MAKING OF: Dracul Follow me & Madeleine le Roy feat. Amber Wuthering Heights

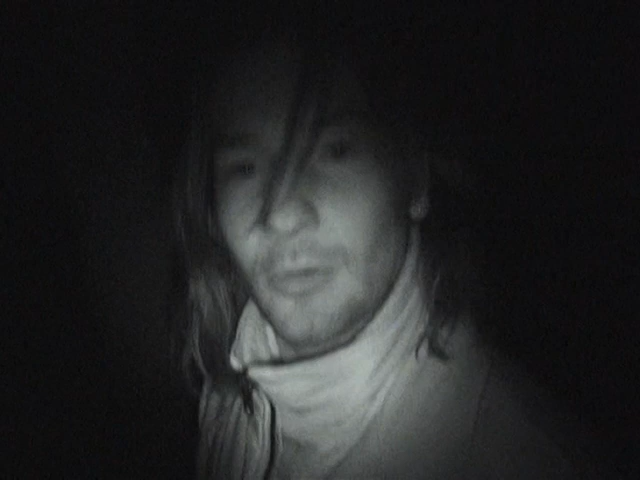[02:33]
Nö, guck. Achso, aber das sieht schon krass aus.
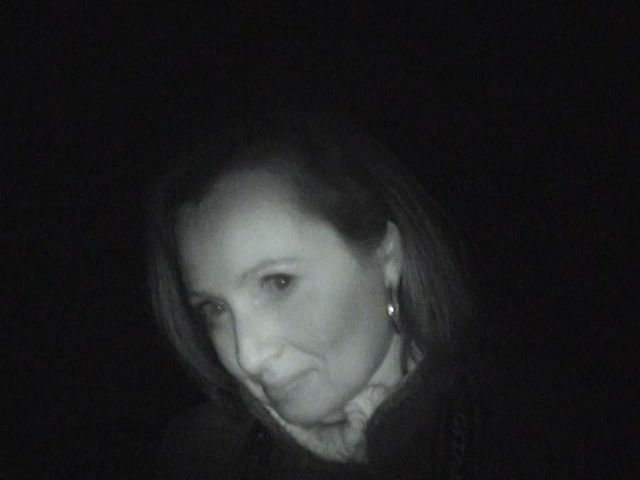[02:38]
Aber das ist ein Nightshot Infrarot. Infrarot. Das ist aber nicht schlecht, das Ding. Aber das ist gruselig. Ja. So was wollte also ich.
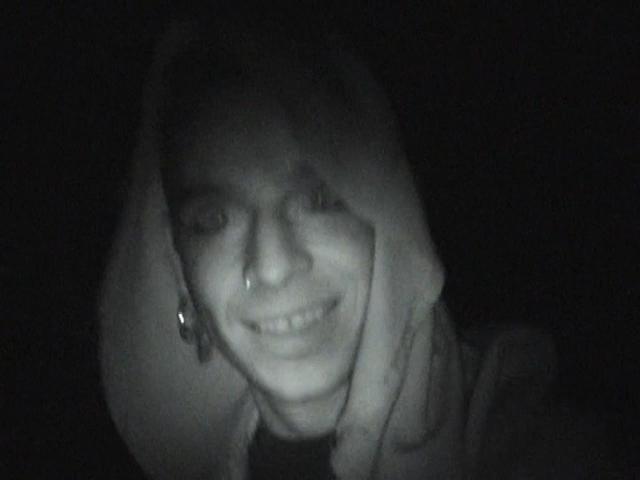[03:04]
Das war jetzt wirklich, das waren eben krasse Augen. Da gibt es so ein geiles Musikvideo von Björk, das haben sie nur mit diesem Nightshot gedreht.
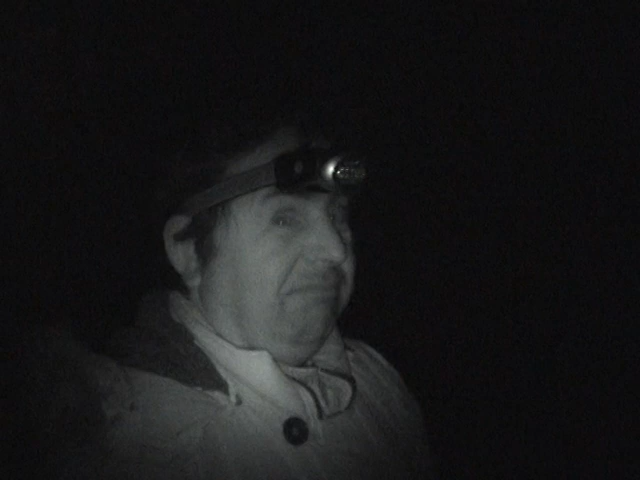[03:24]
Guck mal, Eddie. Oh Gott. Es macht grausliche Bilder. Los, das.